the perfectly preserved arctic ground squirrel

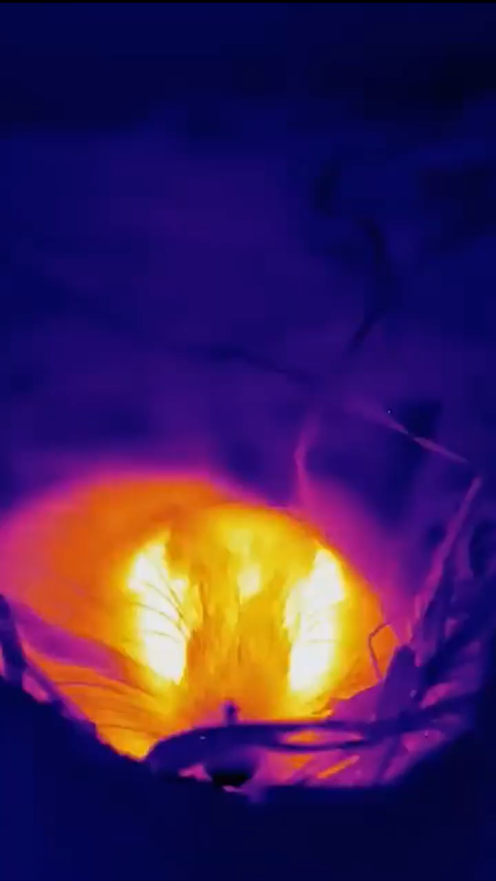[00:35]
This little guy was likely hibernating when it died,
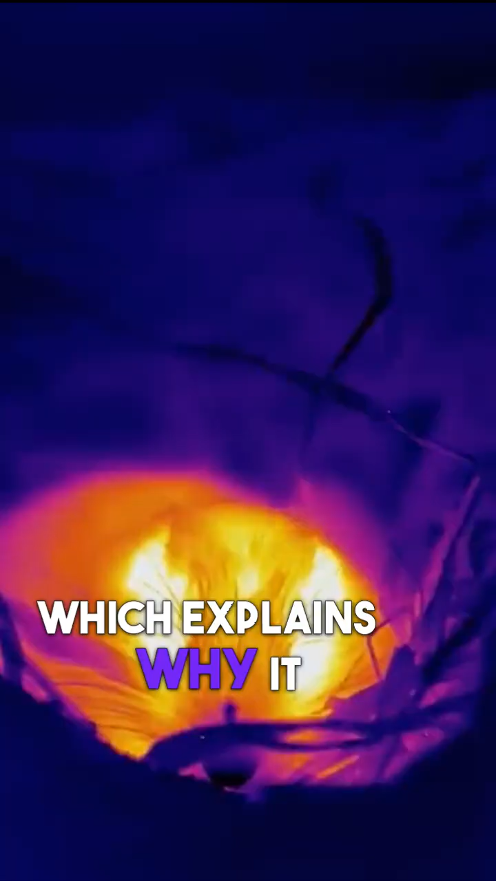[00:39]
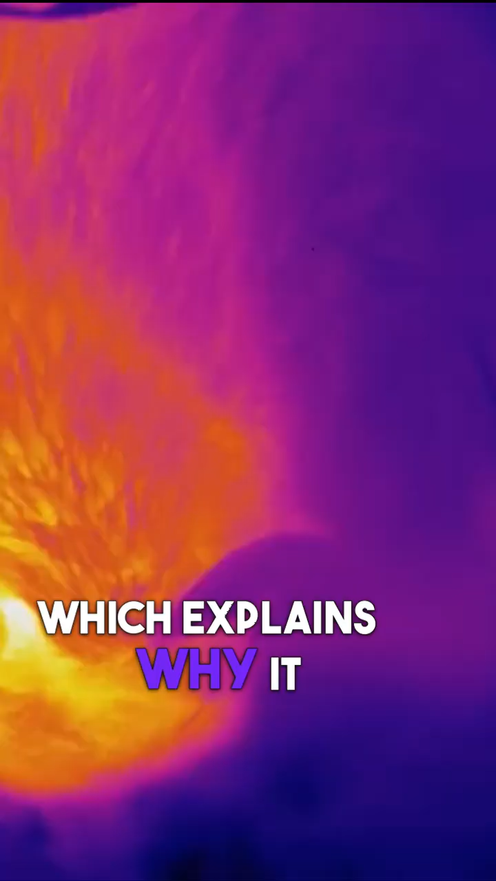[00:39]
which explains why it was curled up into a tight ball, just like modern arctic ground squirrels do today when they settle into their underground dens for the winter.